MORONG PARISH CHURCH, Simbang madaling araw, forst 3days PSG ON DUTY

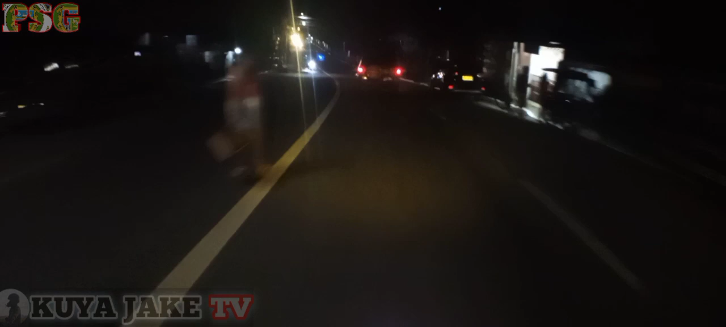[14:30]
Pasensya nyo na guys yung ating video quality.
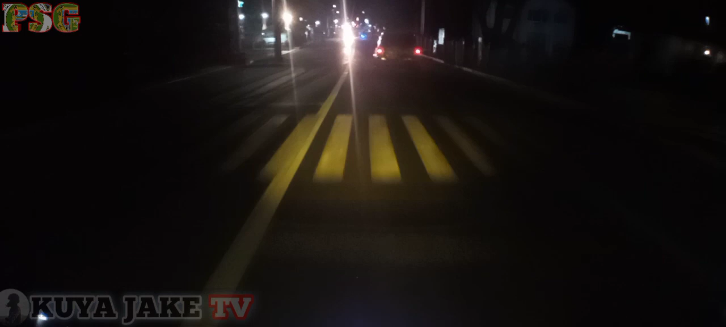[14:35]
Wala tayong night mode camera. Kaya madilim yung ating mga footage. Oh, may barangay. So yun, good morning guys.